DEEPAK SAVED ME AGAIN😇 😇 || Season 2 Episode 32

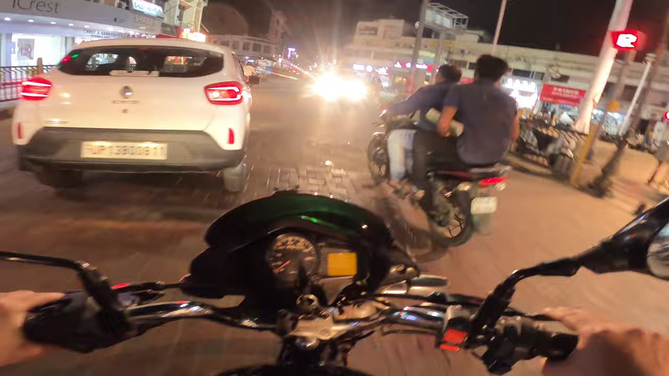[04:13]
वेलकम बैक फ्रेंड्स, मैं ऑफिस से आ करके नहा धो करके निकल आया अपनी पैशन उठा करके दीपक भाई के घर जाने को। इंटर पॉइंट पे थोड़ी भीड़ लगी थी, भीड़ क्या रेड लाइट है ना यहाँ पे, इस वजह से है थोड़ी सी भीड़ भड़क का।
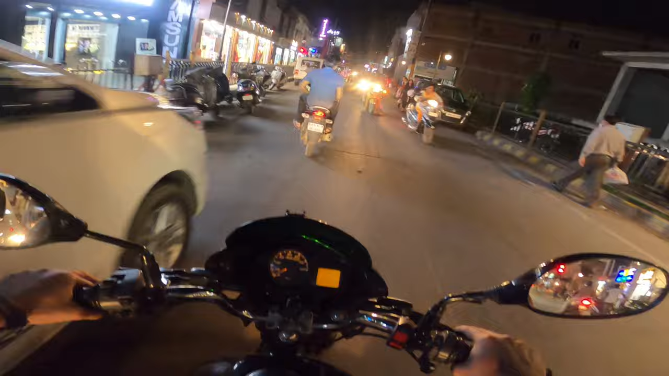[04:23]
वैसे तो आज नवरात्रि का फेस्टिवल है, पहला दिन है नवरात्रि का, तो थोड़ी बहुत रौनक सी दिख रही है। अब तो दशहरा और फिर इसके बाद पोस्ट दशहरा दिवाली की भीड़, मतलब इन शॉर्ट ना भीड़ भड़क का ये सब शुरू हो जाएगा मार्केट में ऑन अ रेगुलर बेसिस। मेरे GoPro की बैटरी खरीद ली गई है नोएडा में, मिल्की ने खरीद लिया है,